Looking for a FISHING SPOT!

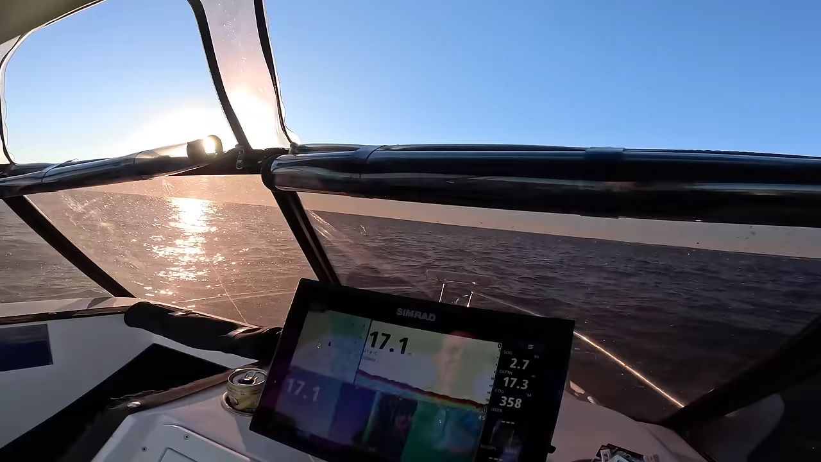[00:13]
What I'm doing now is I'm using my side scan, I haven't really used that much.
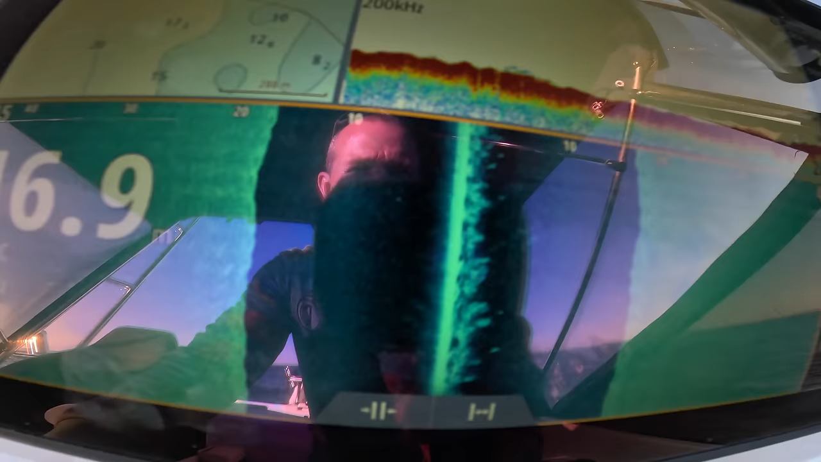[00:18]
I've got to get used to using it a bit more. You can already see there, see the ripples on the sand, so that tells me I'm out on the sand.
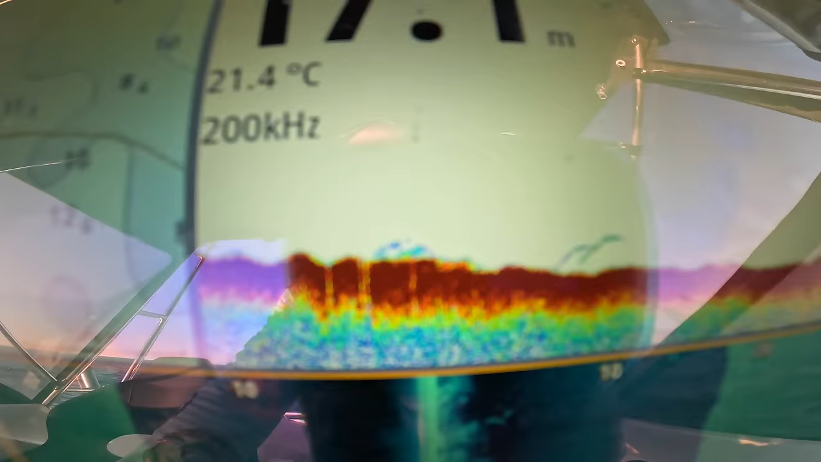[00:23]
On screen: water 21.4°C
What I'm going to do is just follow the back of this contour here and just have a bit of a look around and see if I can find, basically I'm just looking for bait.
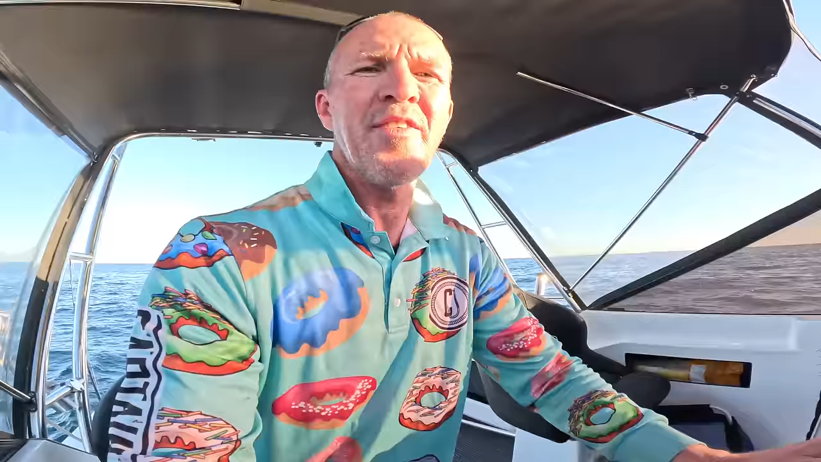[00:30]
I'm just looking for a good thick school of bait and then when I find that I'll pull up. So first things first,
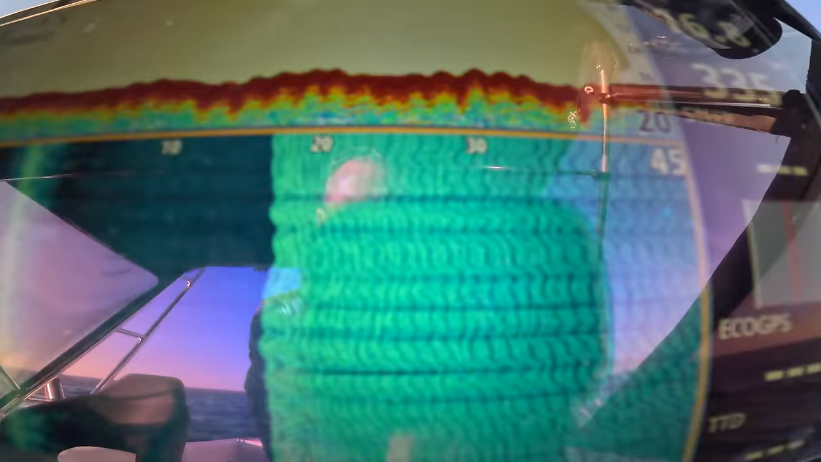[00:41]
I've got to head back in close to the reef because I can see I'm plainly out on the sand by all these ripples on the side scan here. So I'll pull in a bit closer to the reef
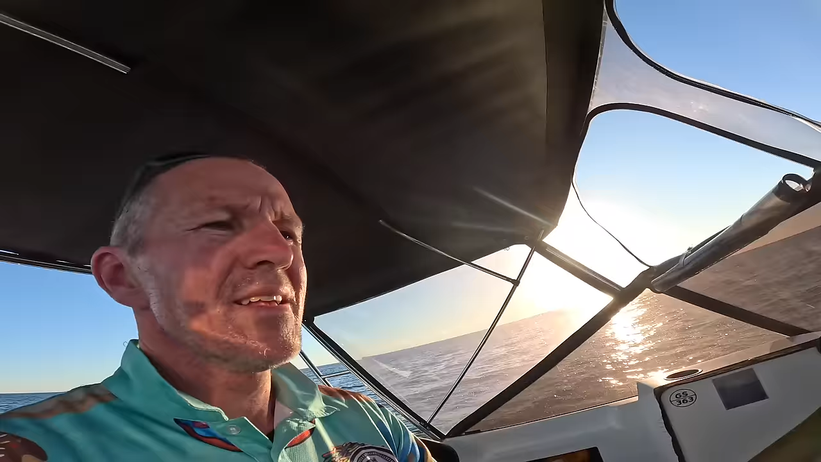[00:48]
and see if I can't find some bait. Because generally the bait won't be hanging out here on the sand out in the open, it'll be in a bit closer, tucked in.
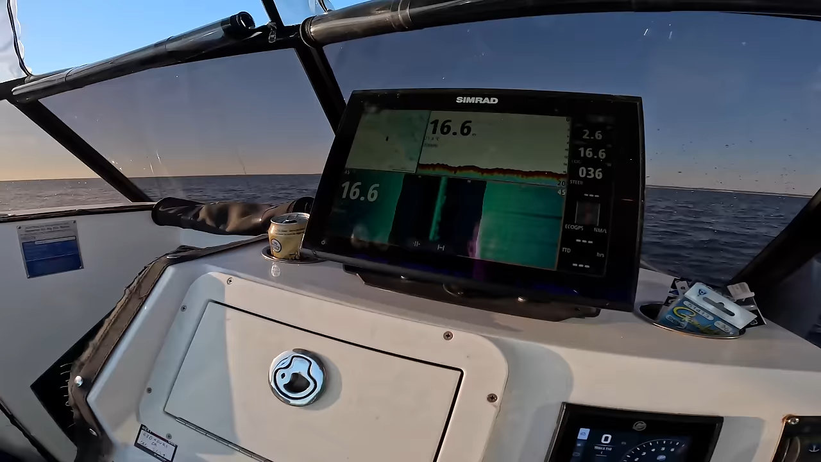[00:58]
So those shadows, I'm not sure what these shadows indicate here. There's some dots here and some shadows there.
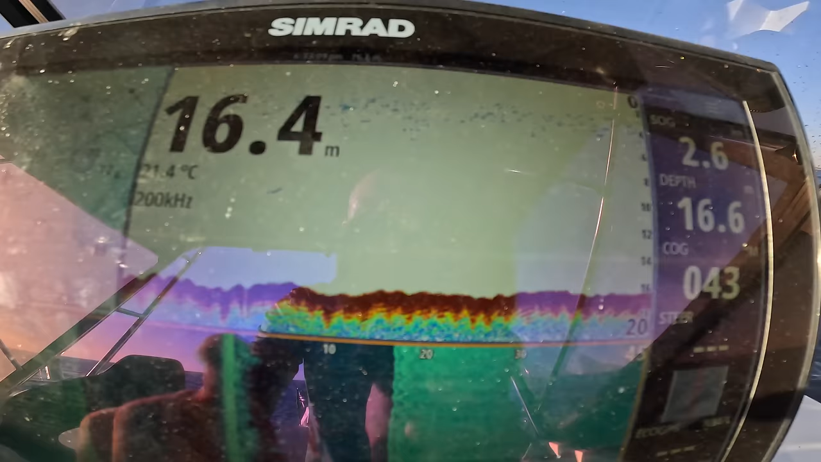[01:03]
On screen: water 21.4°C
I don't know if that's about to do with that there. Is that a fish?
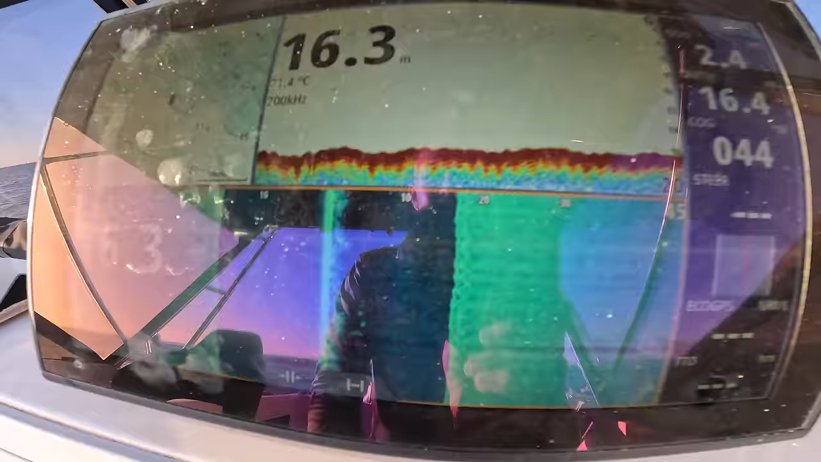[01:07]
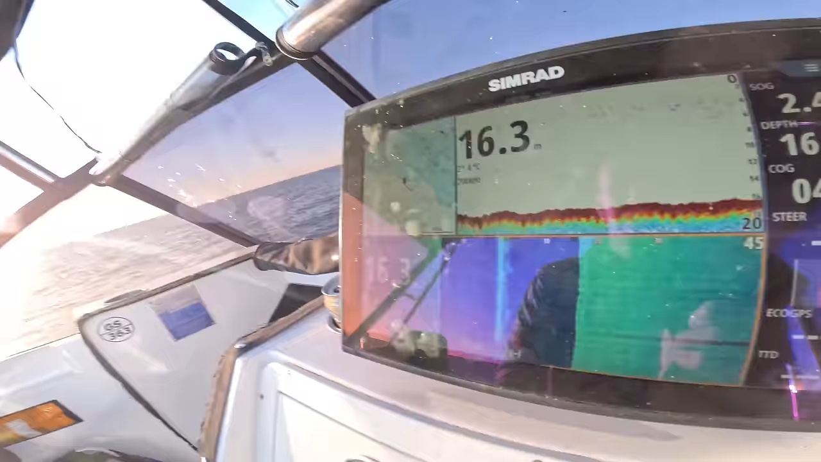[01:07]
On screen: depth 16.3 m
A little bit unsure. I haven't really had much to do with side scan. It's just a matter of probably just playing with it a bit, getting a feel for it.
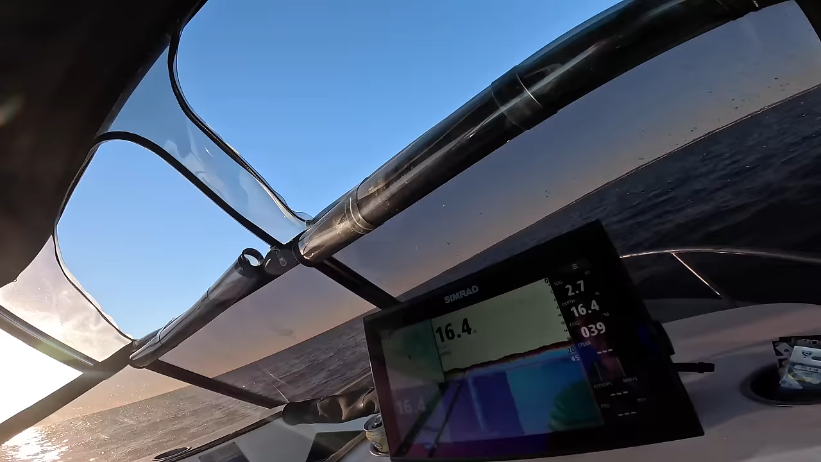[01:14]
All right, you can see now it's starting to come onto some rocky stuff off on the right hand side here, which is where I expect it.
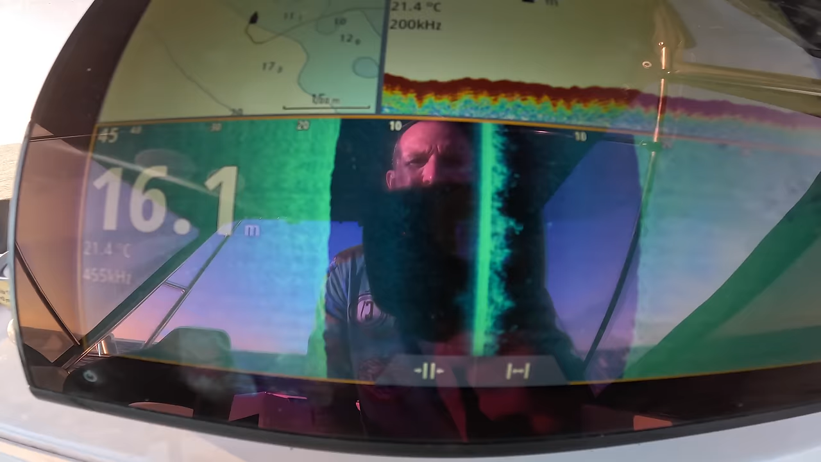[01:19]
On screen: depth 16.1 m, water 21.4°C
Still on the sand on the left hand side.
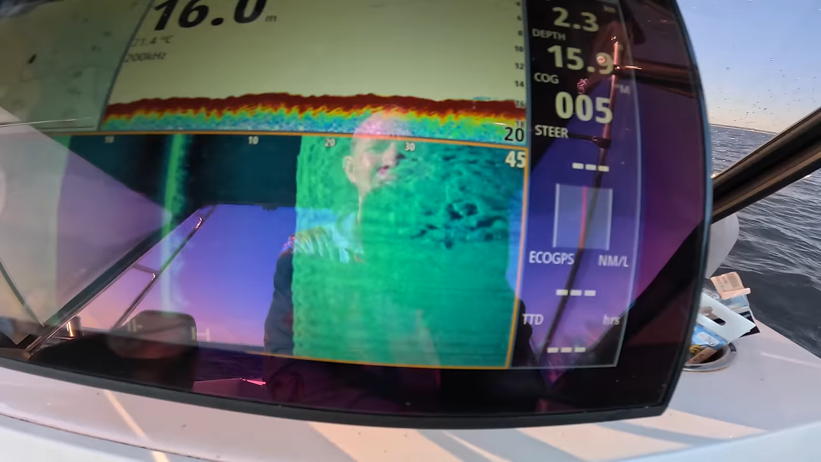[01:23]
Rocky stuff on the right. So now I'm just going to cruise this edge and see if I can't find some bait.
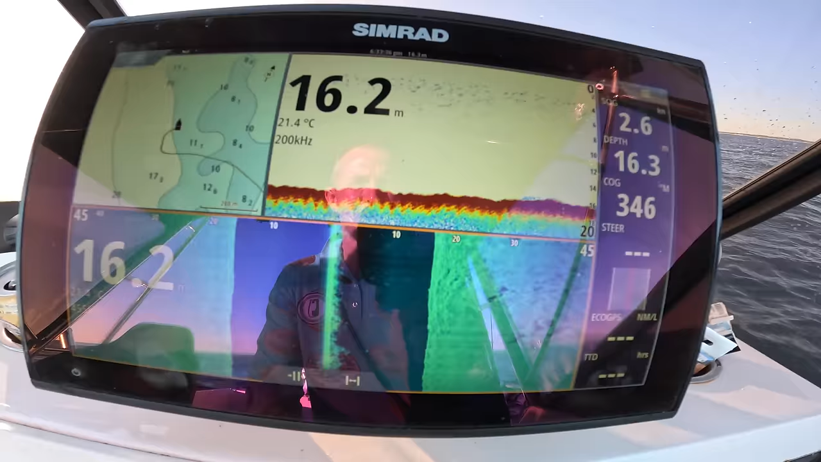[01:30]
On screen: water 21.4°C
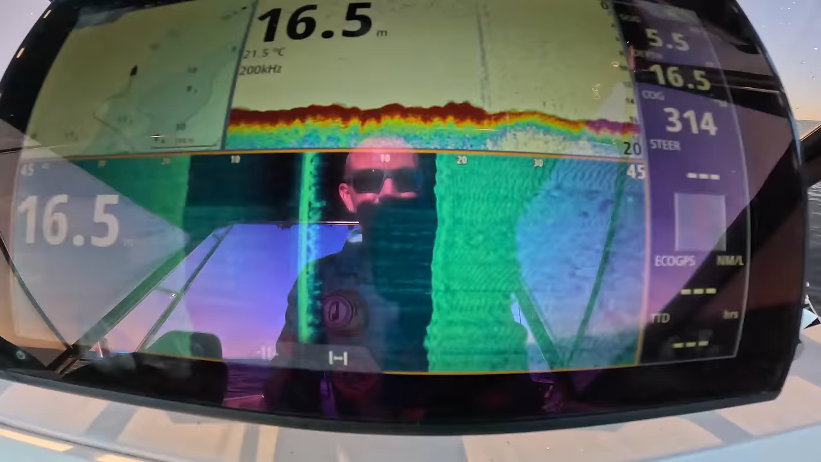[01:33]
On screen: depth 16.5 m, water 21.5°C
So this is pretty cool.
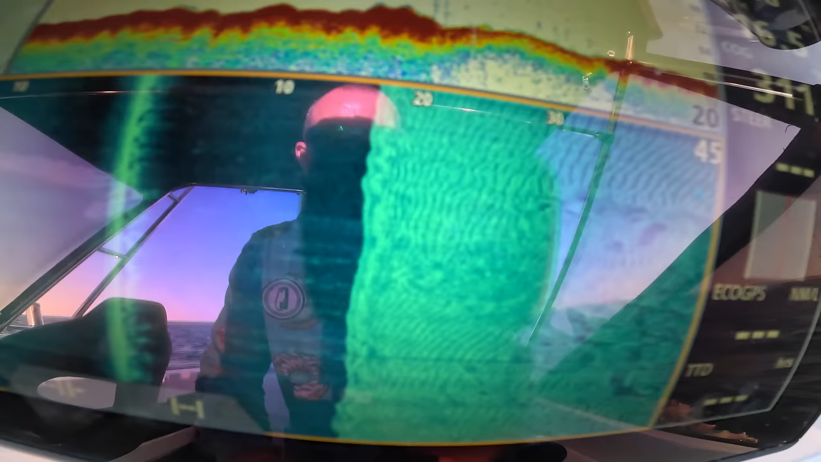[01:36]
You can see how it's sort of broken ground. You can see the sand and the rocks on that side and just plain sand on that side.
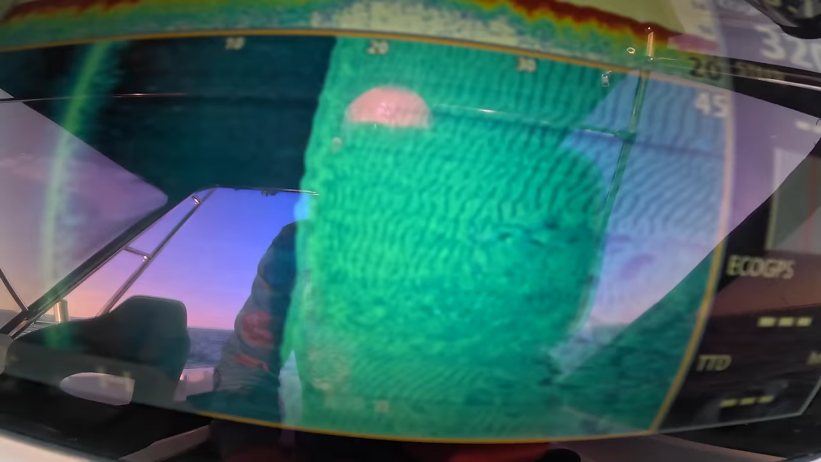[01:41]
But you can see the ripply sand and the rocks on that side.
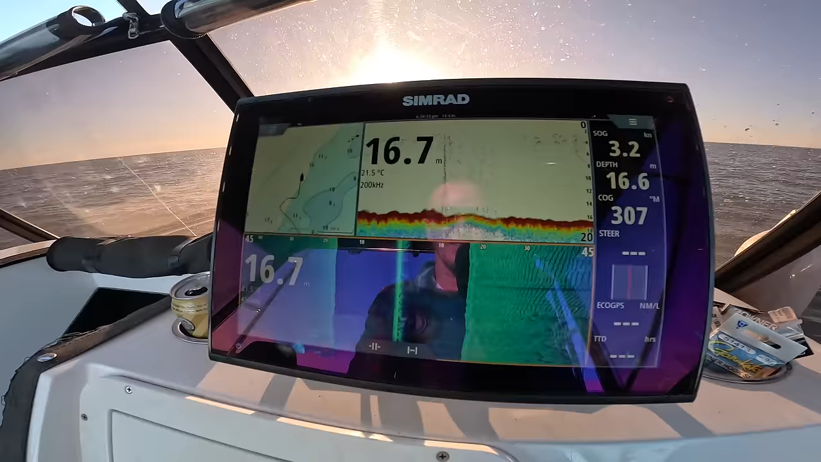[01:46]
On screen: water 21.5°C
And still no bait, but I'll just keep cruising until I find it.
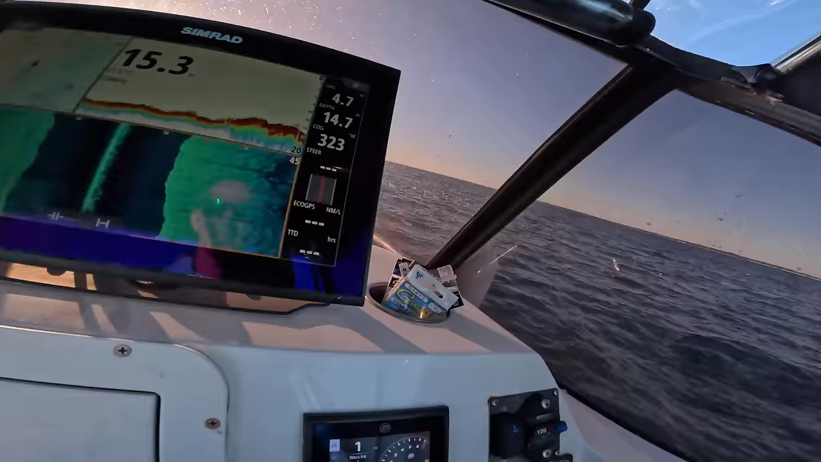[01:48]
Okay, here's something. So there's a little bit of fluff hanging on the top of that.